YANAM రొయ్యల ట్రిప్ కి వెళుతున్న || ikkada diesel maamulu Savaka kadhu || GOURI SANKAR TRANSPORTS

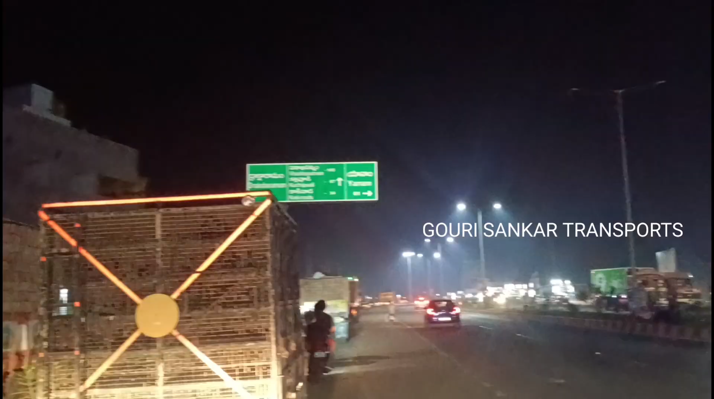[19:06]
కనిపిస్తుంది కదా ఫ్రెండ్స్, మనం అయితే ఇప్పుడు యానంలో ఉన్నాం.
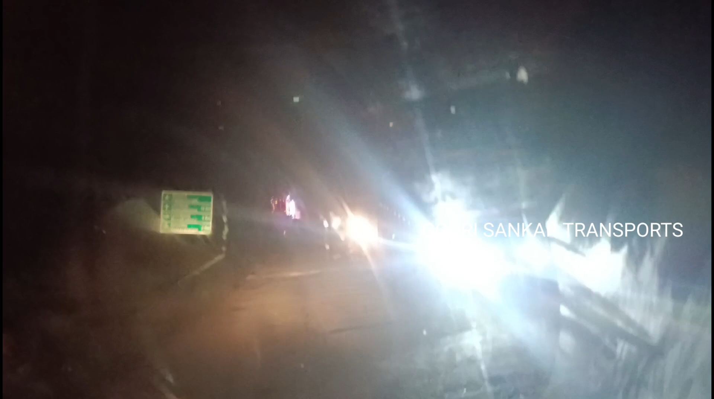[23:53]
అసలు రోడ్డు కనబడతల, చూస్తున్నారు కదా గ్లాస్ ఎలా ఉందో, మొత్తం పట్టేసింది.
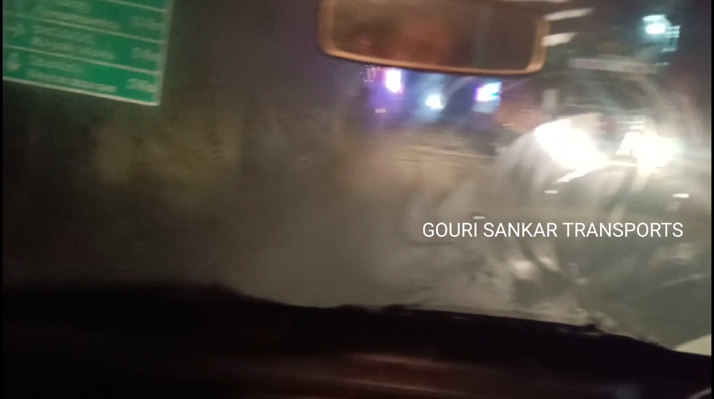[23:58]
అయ్యో బాబాయ్ గొయ్య గొప్ప ఏమో అందలేదు.